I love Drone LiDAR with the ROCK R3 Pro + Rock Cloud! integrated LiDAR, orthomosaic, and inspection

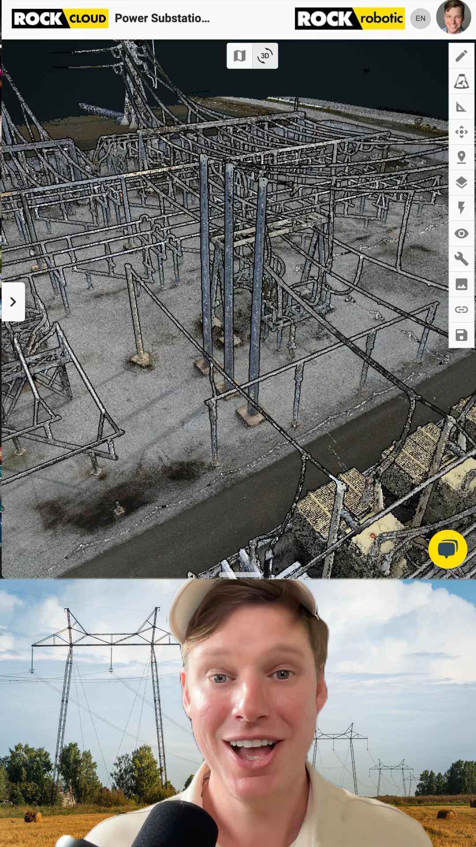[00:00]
Unlocking the value of all the data you captured. This is my most favorite thing of the new ROC R3 Pro V2 and the ROC Cloud. Let me show you what I'm talking about. So here I got this LiDAR data set that I flew and captured from above.
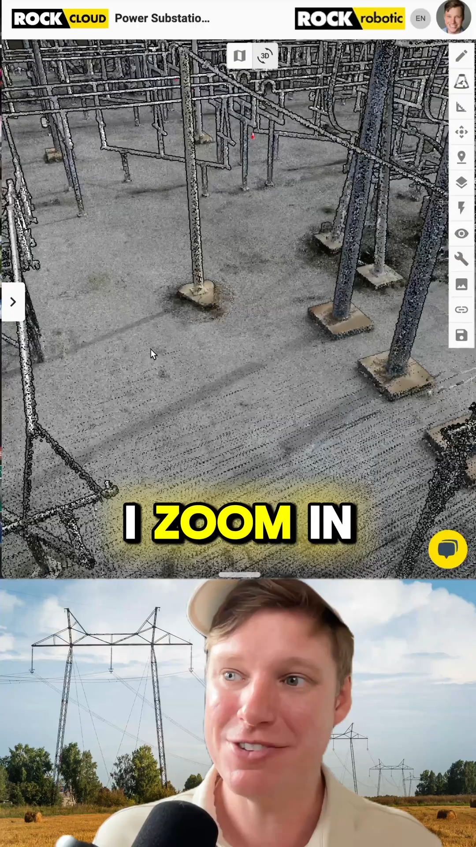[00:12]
Now if I zoom in, I can actually start doing things like making measurements right here on my 3D data.
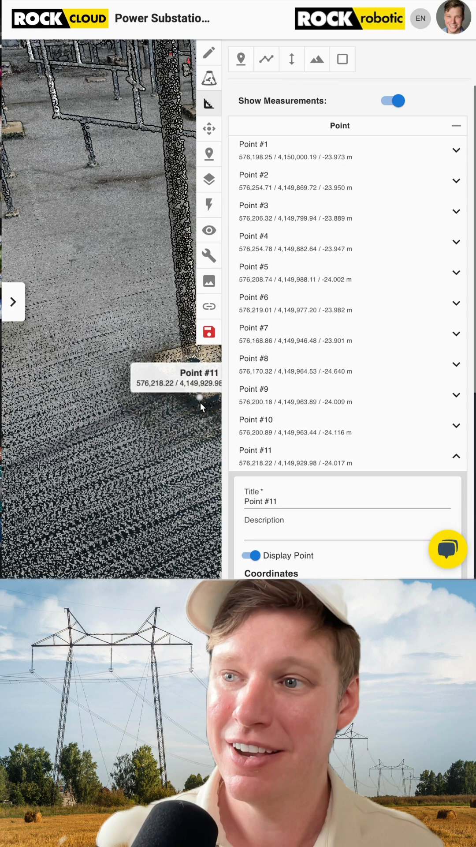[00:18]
So there's 0.11. I'm gonna go ahead and click save. And I can move over into the 2D view.
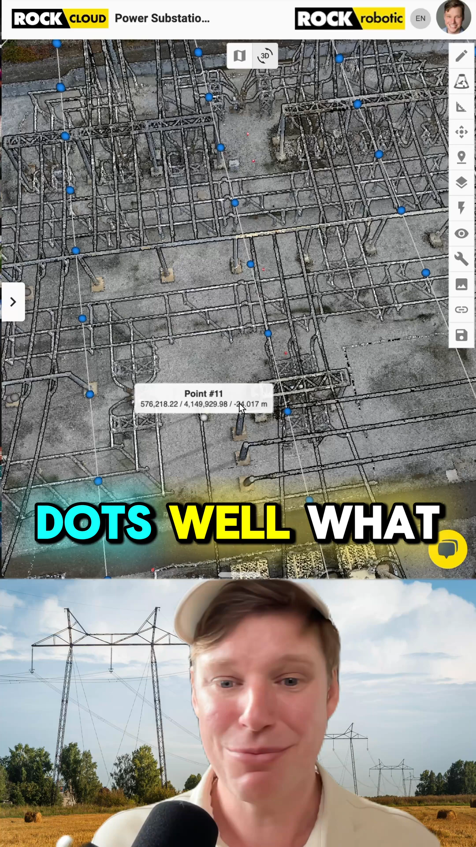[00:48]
Well, what do you think those are? Well, that is the raw photo from the air that you captured.